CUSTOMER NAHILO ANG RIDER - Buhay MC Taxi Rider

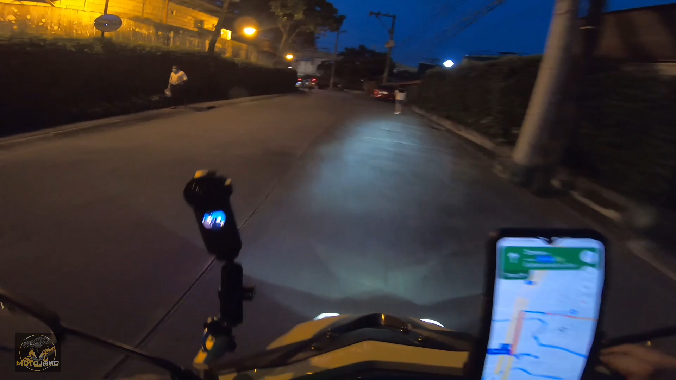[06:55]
Munoz to Malabon yung ating booking ngayon. Pinasukan tayo kagad dito sa drop off location natin.
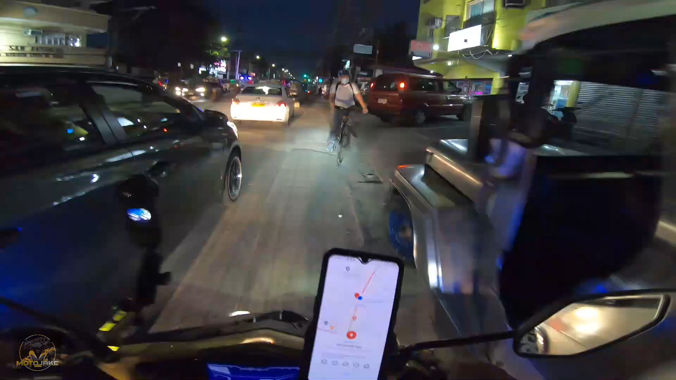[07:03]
Ay no, bumukas yung ilaw ko. Tag lang. Bumukas na.
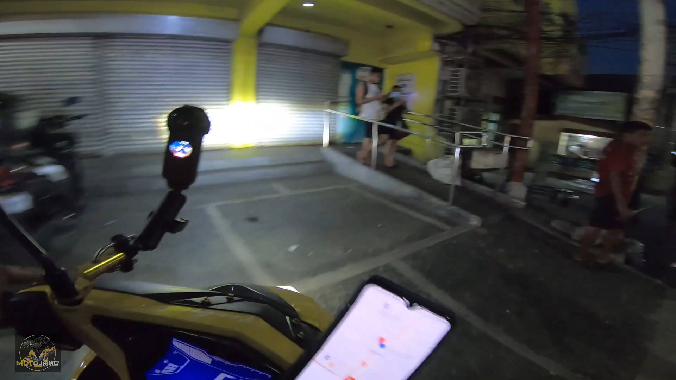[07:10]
So dito na tayo sa may PS Bank mga pare ko. Ay.